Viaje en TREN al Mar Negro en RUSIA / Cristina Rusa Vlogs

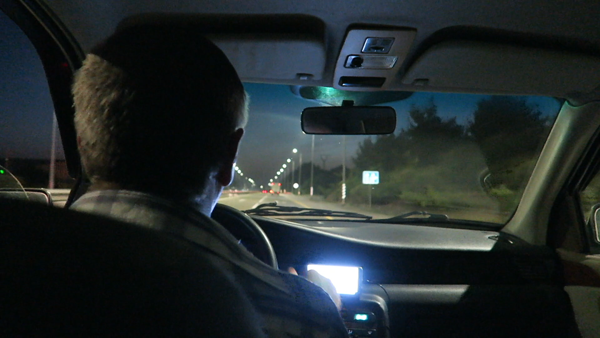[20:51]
Y nos hemos acercado a la estación de trenes cuando nuestro tren ya salía hacia mi ciudad. Pero el conductor del taxi nos salvó. Él dijo que vamos en el carro hasta la próxima estación de trenes para coger este tren allá.